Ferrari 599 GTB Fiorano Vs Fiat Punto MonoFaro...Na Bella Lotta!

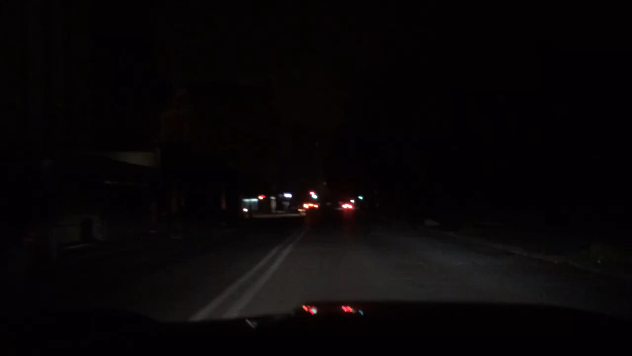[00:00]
questa è Roma, via Pinciana, zona santuario. C'è una crisi, ci sta, adesso mi sembra un teutonico, no?
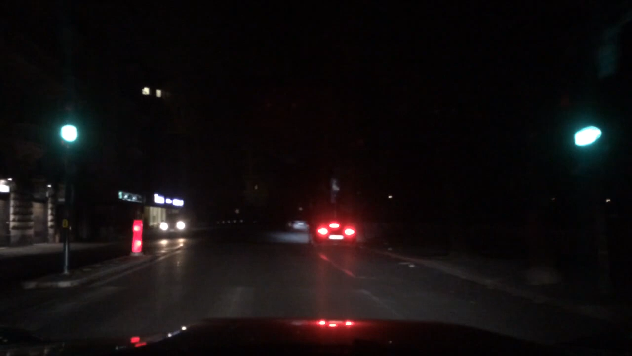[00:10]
Un teutonico si riconosce anche dalla Snaus Laus, però c'è crisi, quindi anche il santuario a fare spenti,
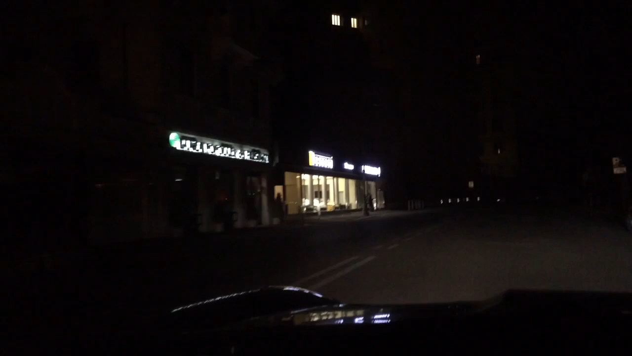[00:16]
diciamo, con le luci di posizione.
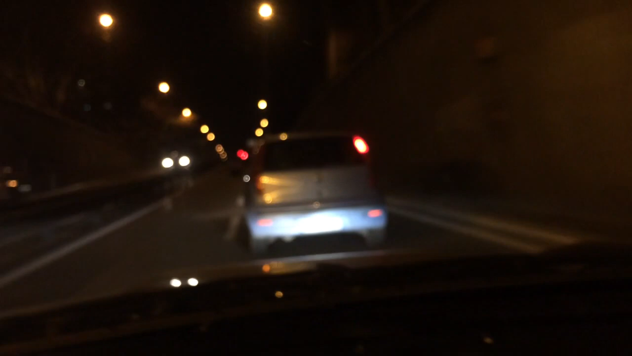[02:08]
C'è la punto monofaro, c'è la testa rossa monodato, monospecchio, e questa è la punto monofaro acceso.